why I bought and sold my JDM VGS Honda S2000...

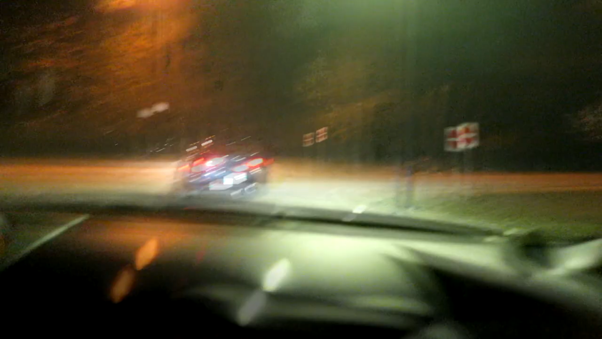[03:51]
Look at that. This is the road. But yet so sketch.